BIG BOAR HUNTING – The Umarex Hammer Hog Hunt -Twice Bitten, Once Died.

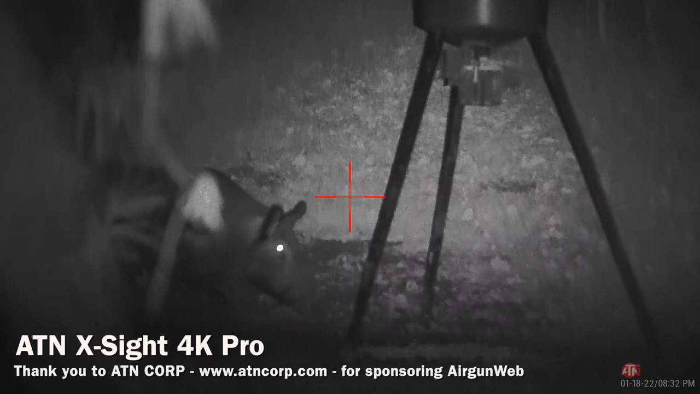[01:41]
ATN X-Lite 4K Pro with an 850 IR supernova light on it. Oh, such a beautiful picture.
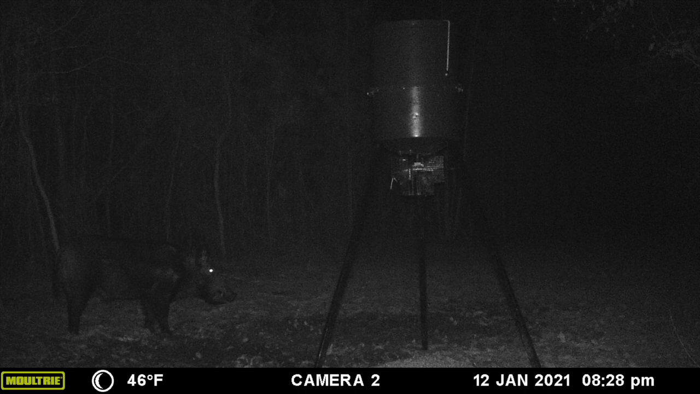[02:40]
I set the bait up, got a camera set up so I can keep an eye on it and see when they're coming in and everything. And I waited for them to get pretty consistent. And there was one big guy that was super consistent and came in all the time. So he's the one that I had my eyes on. And to me, he looked like a pretty big pig. Sometimes you can't tell with game cameras. He always came out at night, no daytime pictures of him, just nighttime pictures.
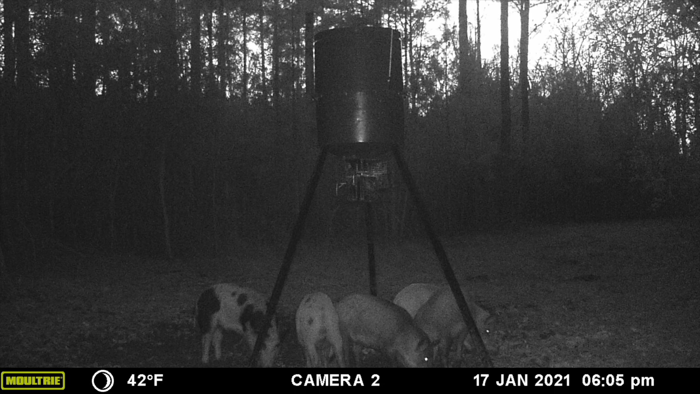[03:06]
So I had my eyes on him, I went and sat, and there he comes.
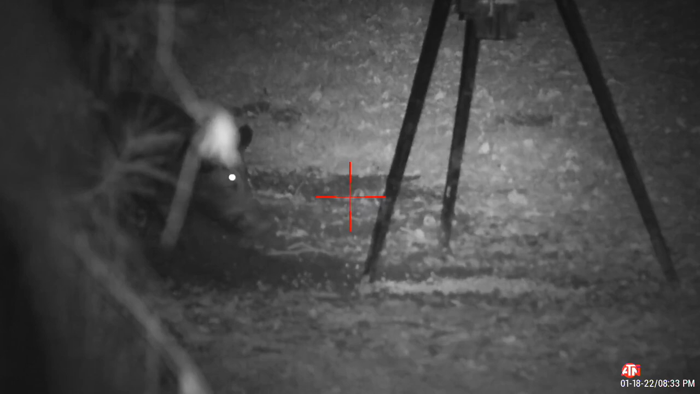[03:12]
Sticks his head right under the feeder, presented a perfect shot, and I took the shot, but I really thought that I completely missed. He took off, ran.
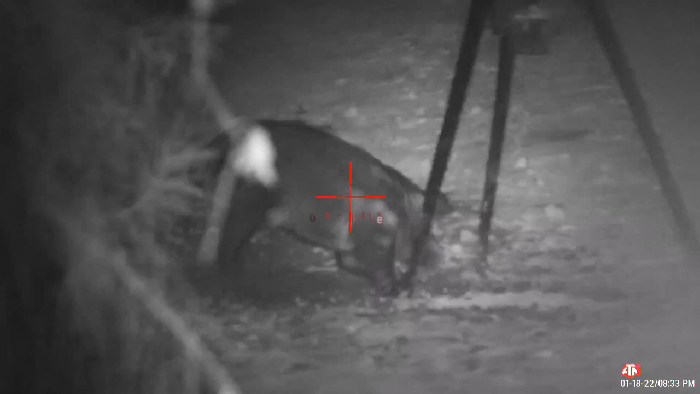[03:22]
I thought I completely missed him. We went and looked for him, couldn't find him. I don't think I got him. I don't think I got him.
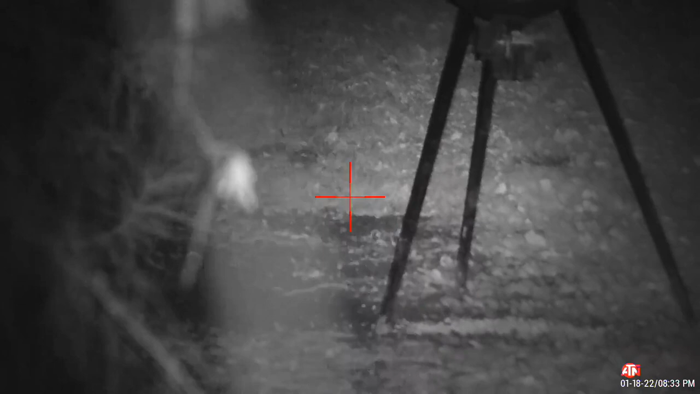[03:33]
I don't think so. Looked at the footage.
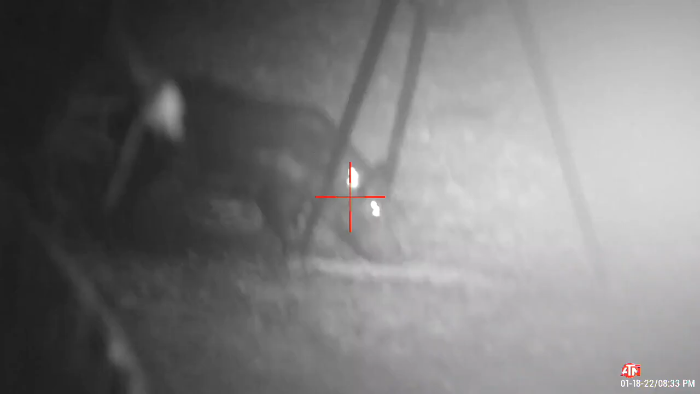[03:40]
It actually showed that I did hit him, but I hit him in the fatty part of the neck, the back of the top of the neck.
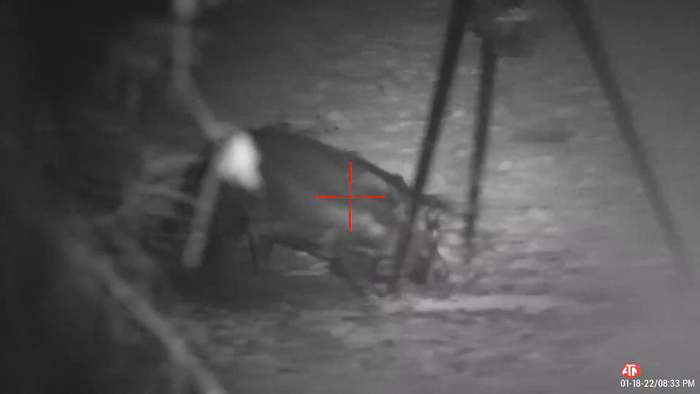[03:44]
And so that was a no-go. He just ran off and he was just fine, I'm sure. I'm really sure now.
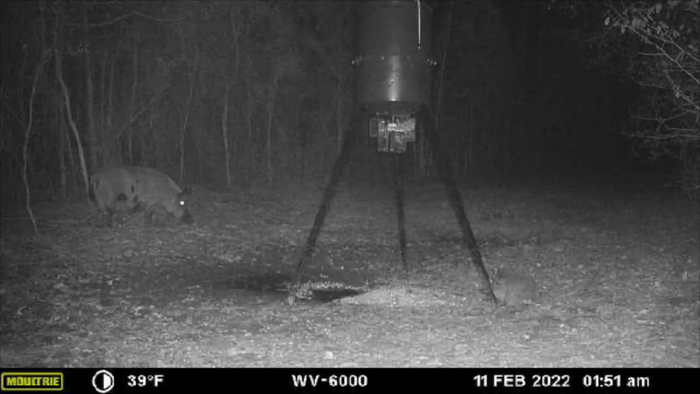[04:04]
It's actually just a big sow. It was probably close to the same size as the boar hog I was looking at. A big sow and a young pig.
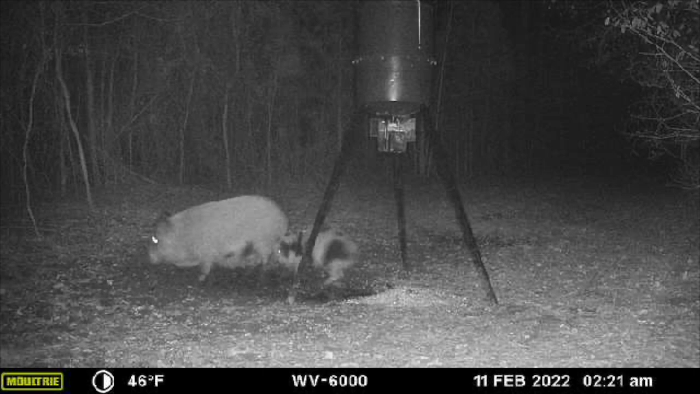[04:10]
I mean, not a tiny piglet, but a young pig. They were coming pretty consistently, so I went out there.
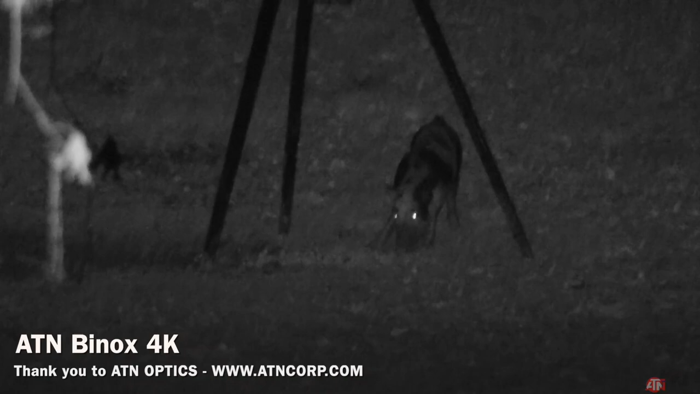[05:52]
Well, the piglet kept coming out, running around, and it was like he was unsettled. He just wasn't sure. He'd come in and eat a little bit, and then he'd take off, and I saw him in the woods. I heard him running around in the woods a little bit, but he never would settle down and just stay and eat. And then the last time he came in from a different direction, but then he wasn't alone. There she was, Big Mama. So I set my binocs down, and it was time to turn my X-Sight 4K Pro on and get ready to take the shot.
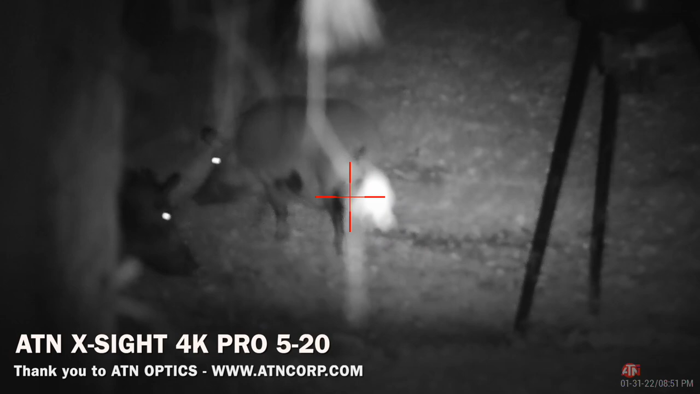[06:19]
So when I turned my X-Sight 4K Pro on, expecting to just see the big sow, and I was waiting for her to present me a good shot, I recognized something very familiar. There he was, the big guy again.
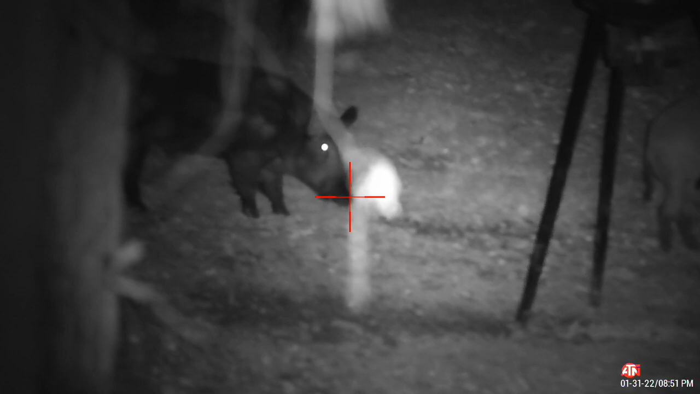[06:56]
He presented me the perfect shot, so I went ahead and decided that I would take him, and I'm glad I did.
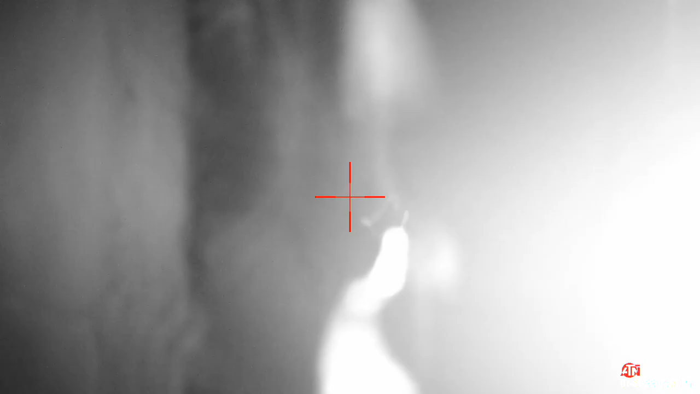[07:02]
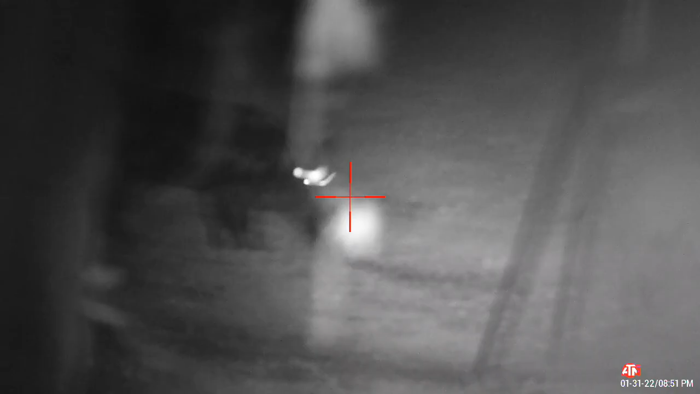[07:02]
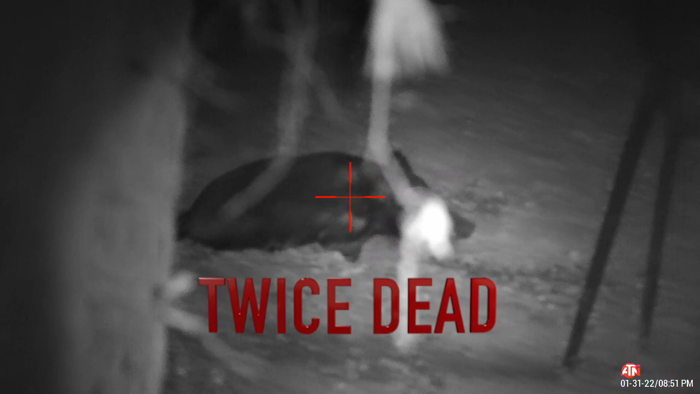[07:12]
So I took the shot, and oh my, I was super surprised and excited, as you can tell.